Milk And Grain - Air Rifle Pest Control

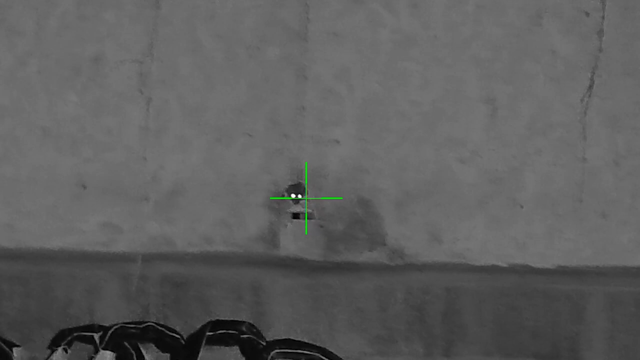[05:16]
as the dust settles look who should appear the one i missed last time he
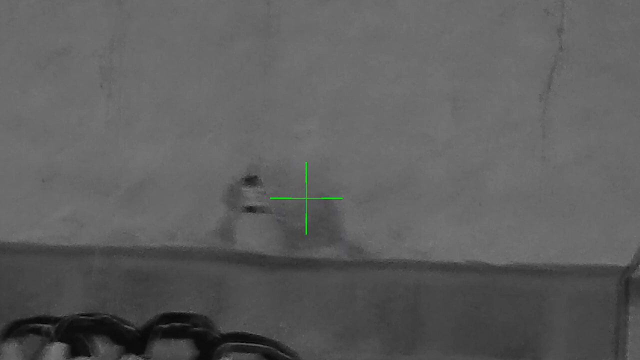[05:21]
sticks his head out the hole so i turn his head inside out
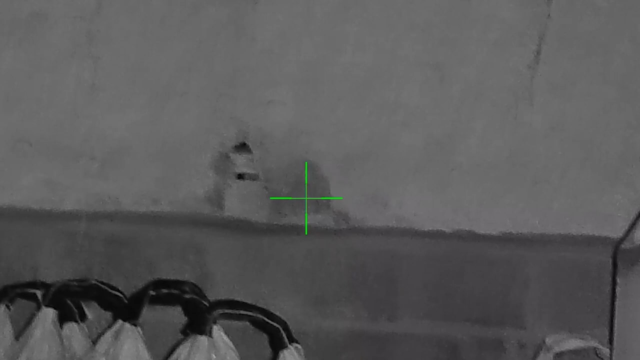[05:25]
tell your mates we don't want your salt around here now as it's time to pack up
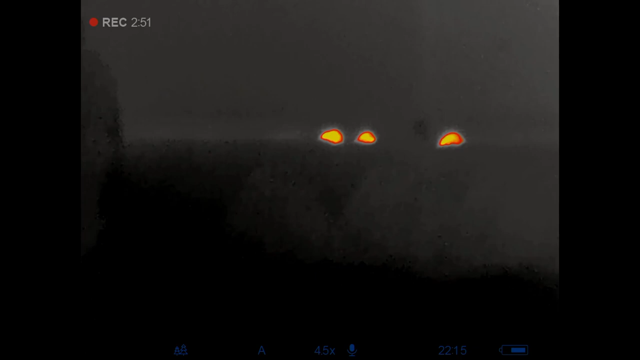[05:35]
typical look what happens a rat factory turns on
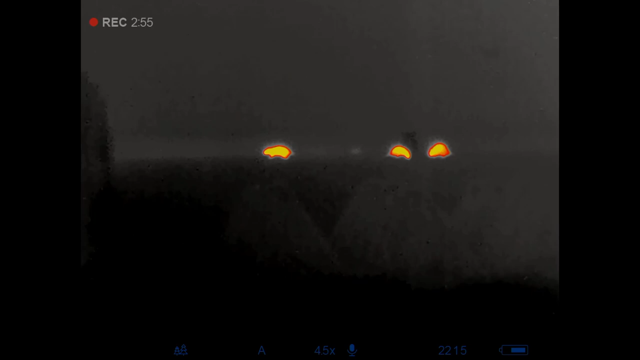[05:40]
and a whole load of rats just start coming out of the wall one after another after
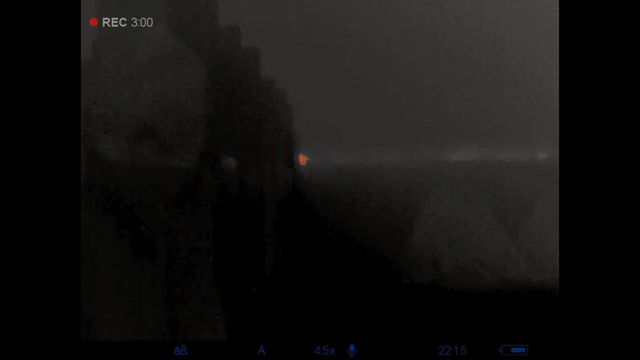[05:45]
another i packed the rifle away at this point i thought i'll
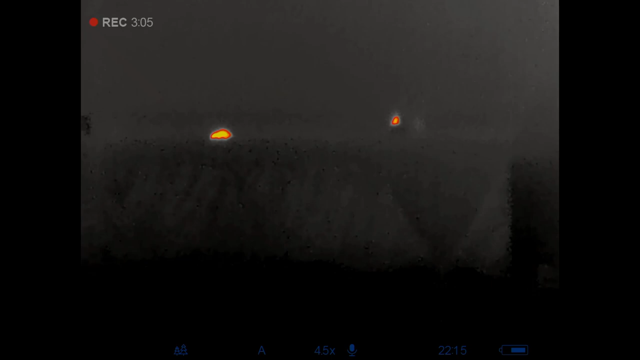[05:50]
go and have one last look just before i put the thermal away and see what's going on it's as if they're new isn't it they
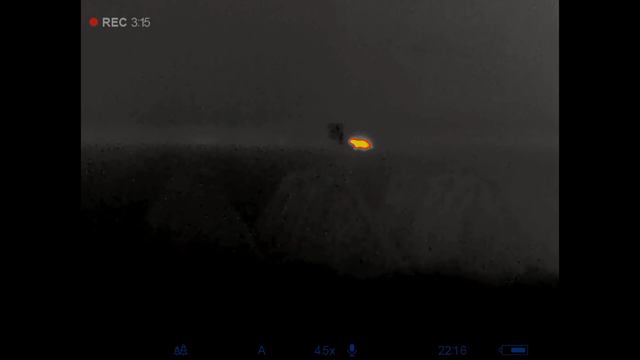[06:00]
must have known i packed the rifle up it was absolutely
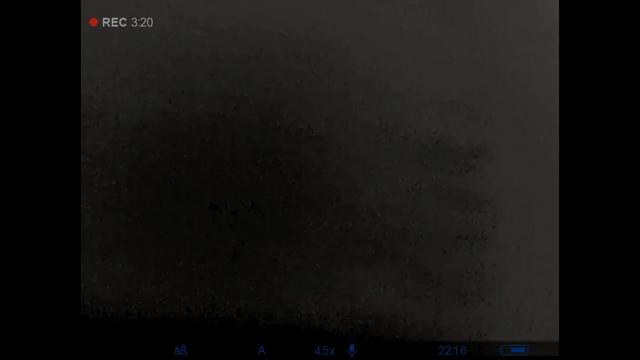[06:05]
peeing it down outside so i wasn't going to go back and get the rifle
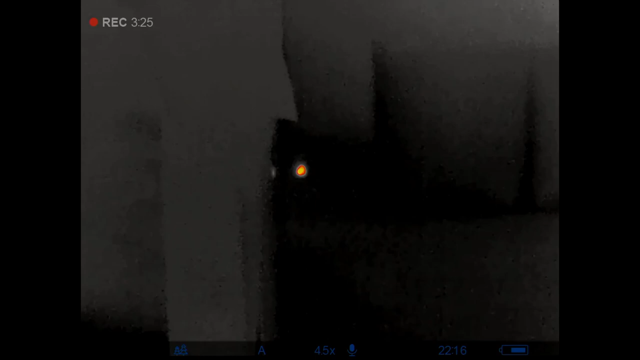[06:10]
left in the car i'll be back up there soon get some more of these little scaly tails bagged up
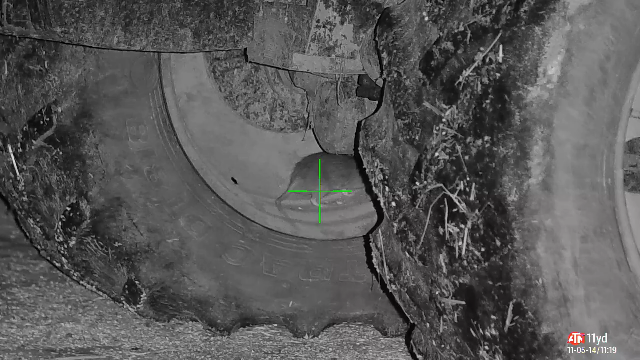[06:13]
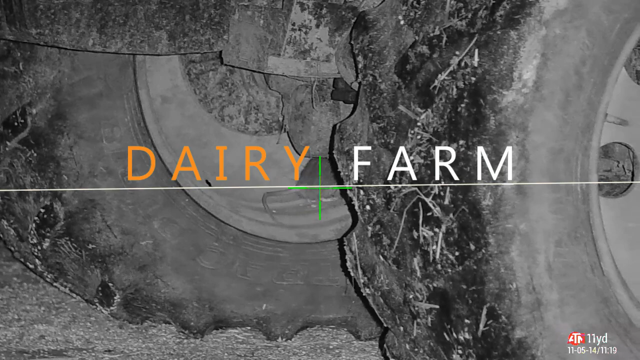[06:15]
okay dairy farm the rats are coming back thick and fast let's see if i can get some nailed
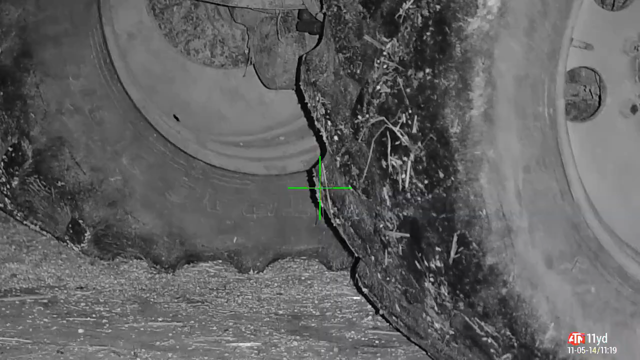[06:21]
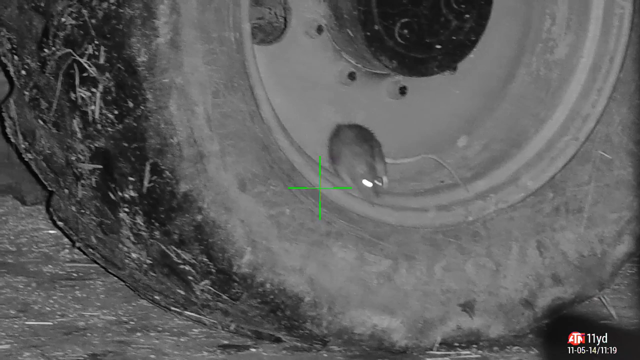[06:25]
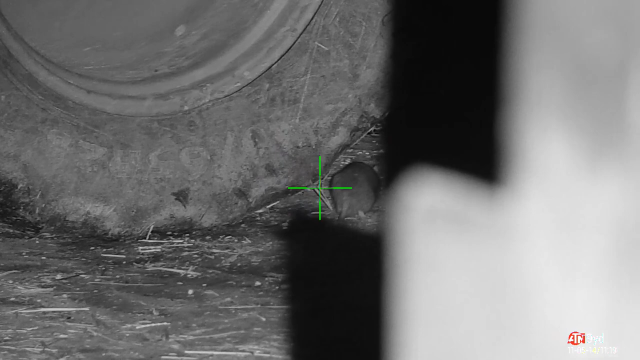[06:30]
the rats are coming in thick and fast they've realized it's suddenly cold outside they're freezing their nuts off and they want to come in once a lot warmer
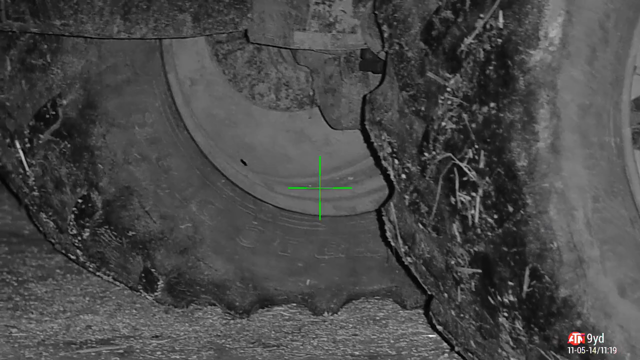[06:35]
so
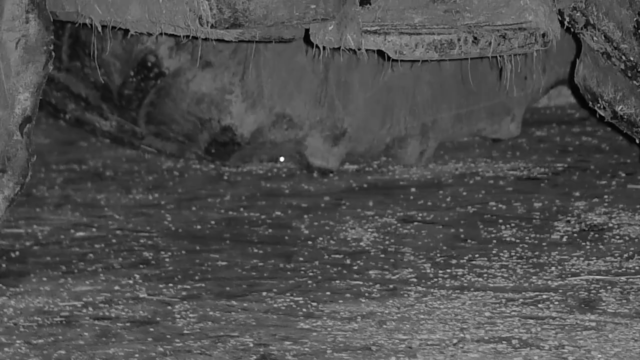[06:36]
got up there double checked triple check to zero all good
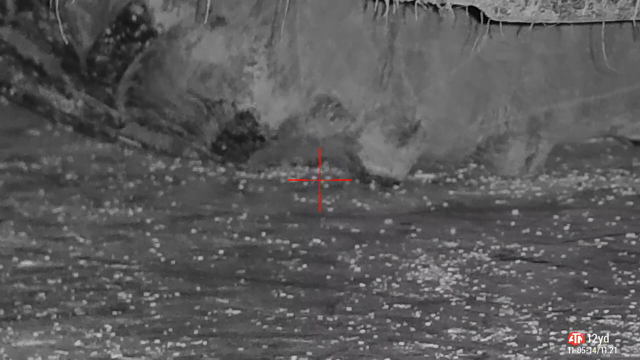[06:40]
okay i don't mind i'm admitting that bottle this shot i'm only 12 yards away and
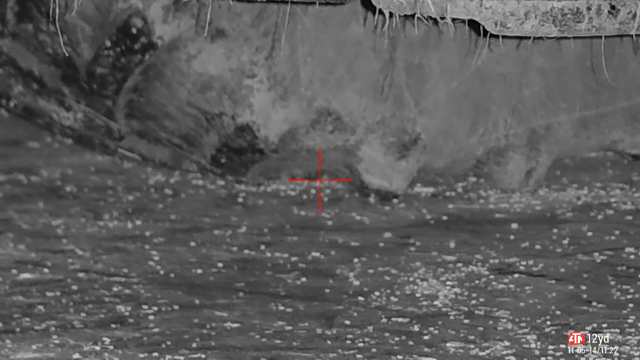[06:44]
if i hit that tire i don't want a ricocheted pellet hitting me in the face
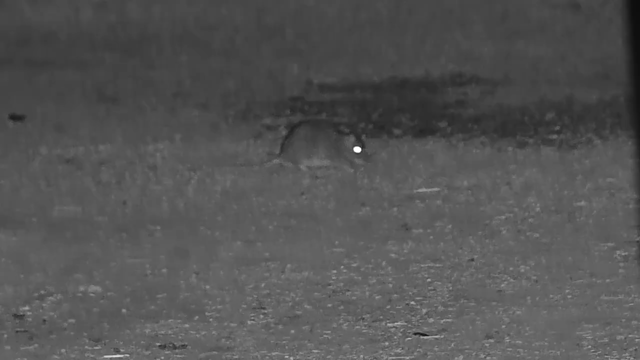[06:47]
i'm way too handsome for
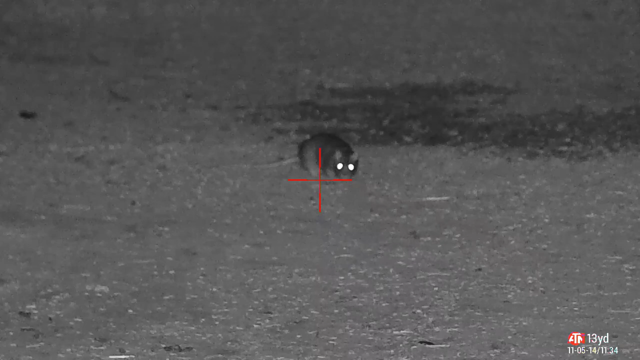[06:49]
that this one's a different story however in the middle of the grain store he gets anchored
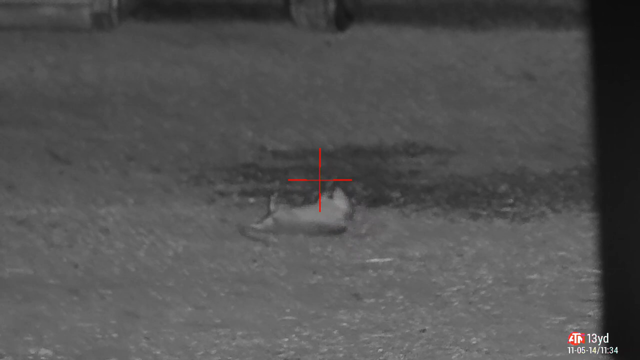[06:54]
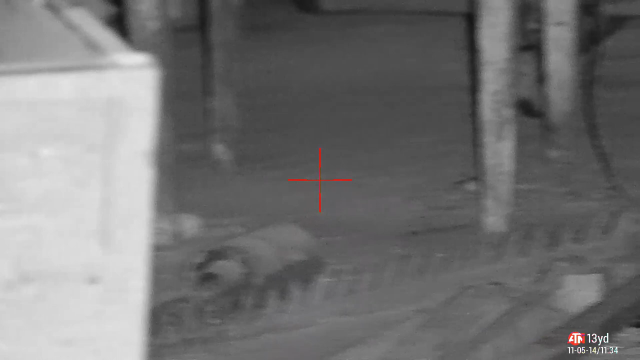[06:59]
nice high body shot switches them off
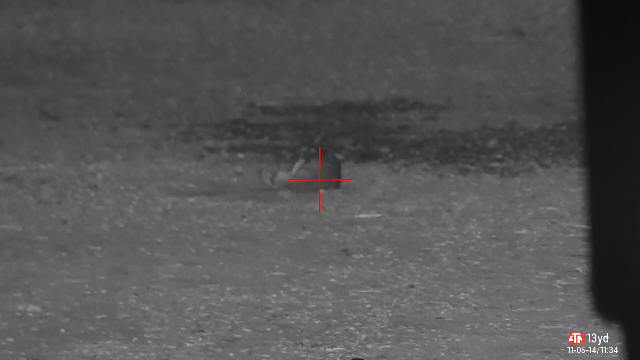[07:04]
just use your rats down here have a quick look nothing's showing his face i pan back across